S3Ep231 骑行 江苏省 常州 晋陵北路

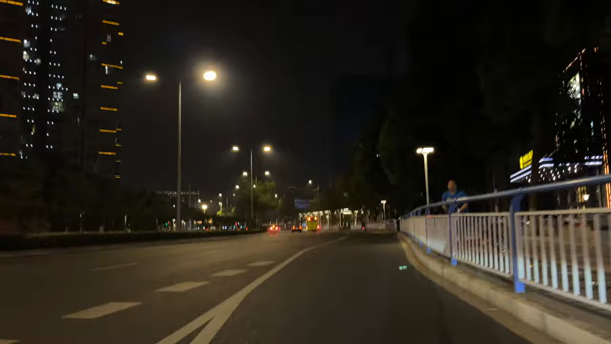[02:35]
杭州晚上也挺漂亮哈，
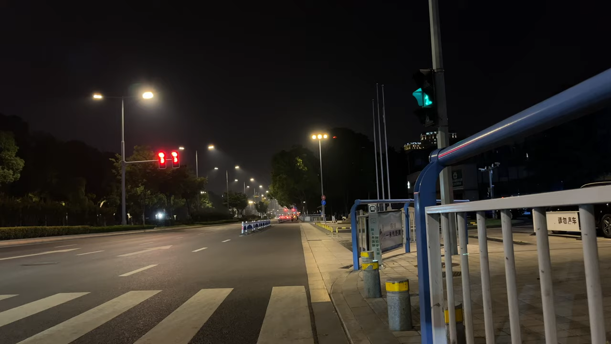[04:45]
这路面骑起来太舒服了，车也不多啊。
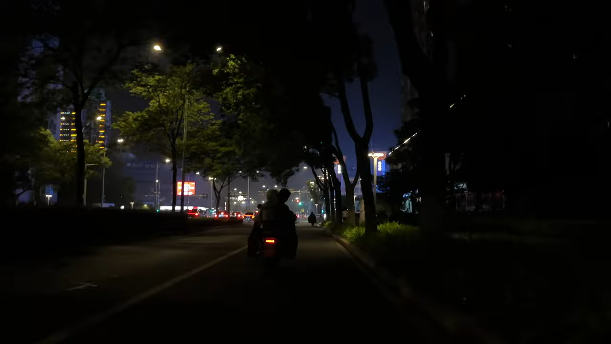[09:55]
赶得上吗？这刚这灯，慢点，慢点，慢点。